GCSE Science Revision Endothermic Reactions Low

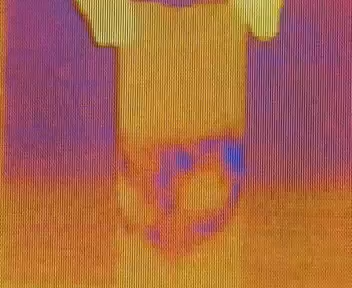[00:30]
The reaction is taking in energy from its surroundings. By taking energy from the beaker and the chemicals themselves, the whole thing is cooling down.